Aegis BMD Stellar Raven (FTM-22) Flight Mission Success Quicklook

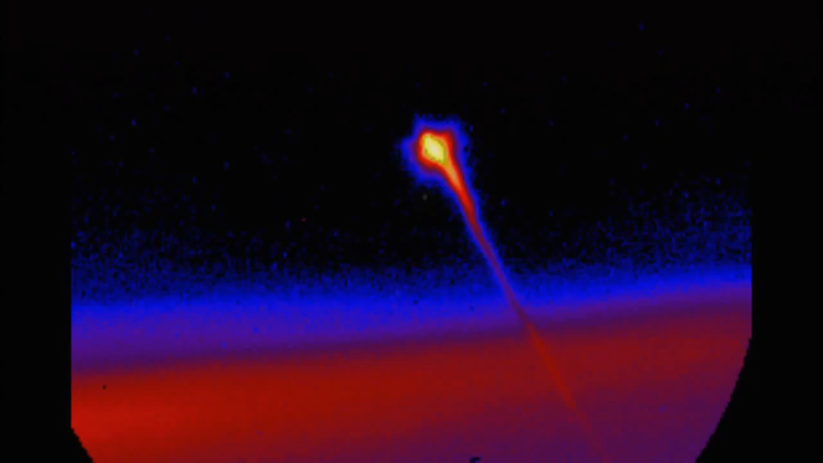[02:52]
Airborne cameras track the missile throughout most of its flight.
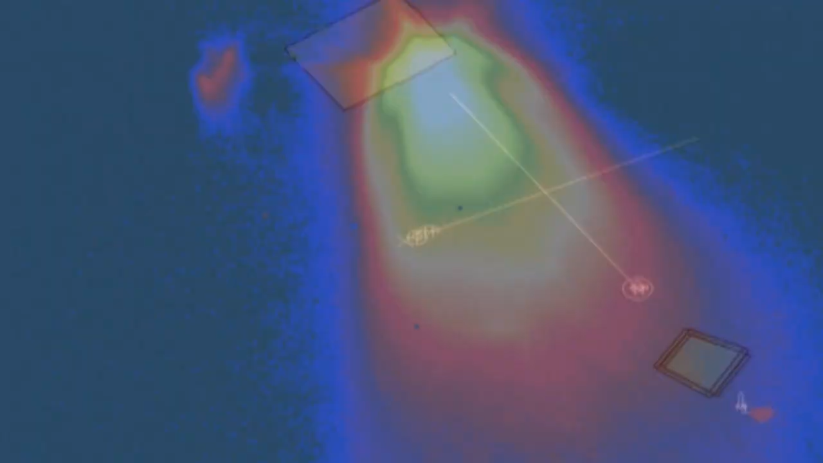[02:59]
During flight, the weapons system provides guidance commands to the missile.